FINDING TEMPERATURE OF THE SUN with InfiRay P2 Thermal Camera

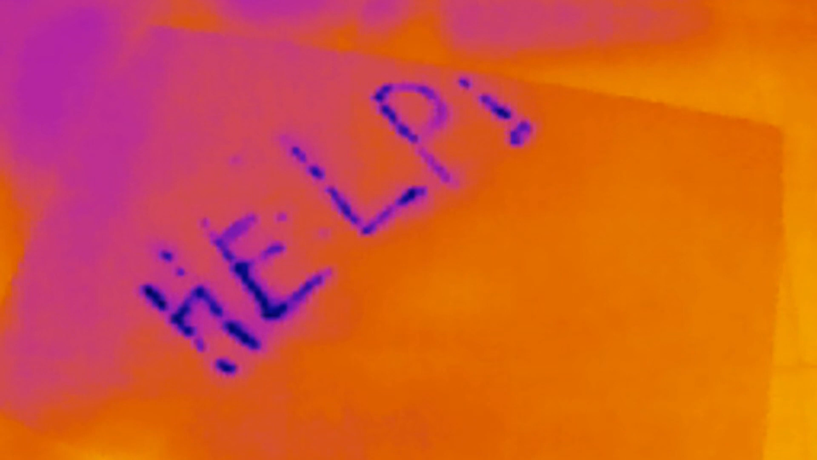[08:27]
you can see it's written help i wrote it with water